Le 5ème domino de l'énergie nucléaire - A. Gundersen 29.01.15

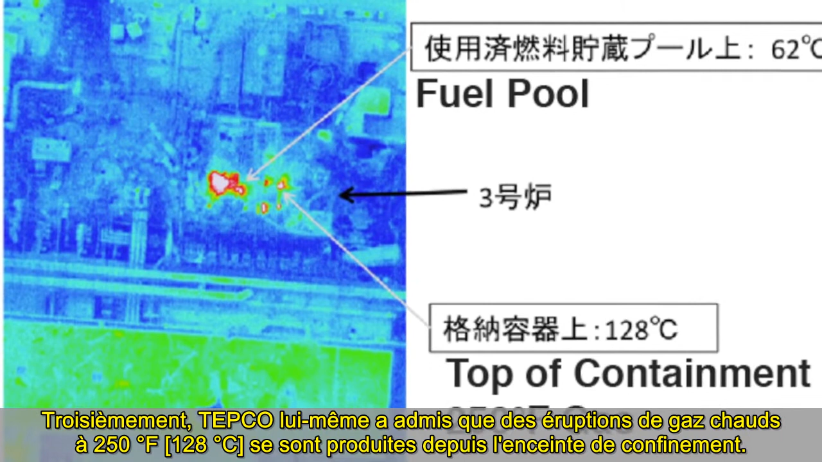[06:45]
These pictures definitely show a release of hot radioactive gas.
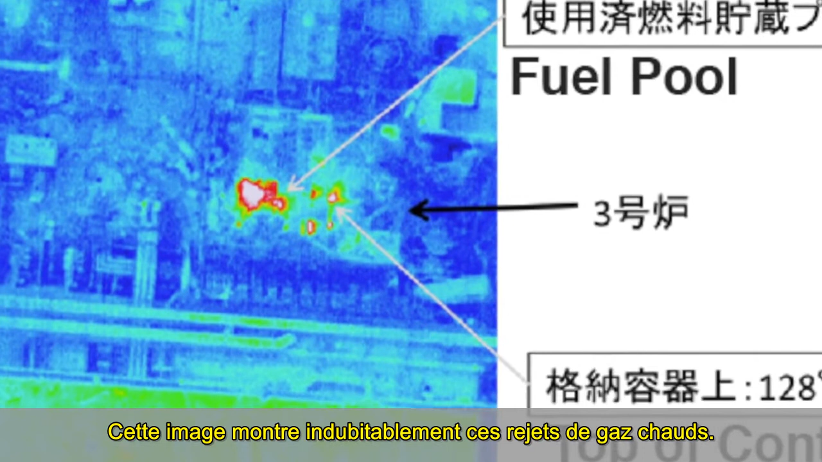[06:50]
And no, it's not steam, because steam only exists at 212 degrees under normal atmospheric pressure.
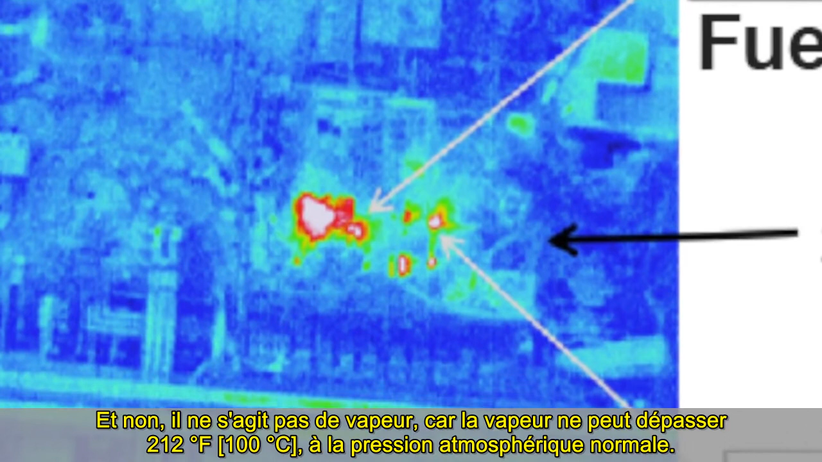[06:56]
As soon as the radiation was released from the plant,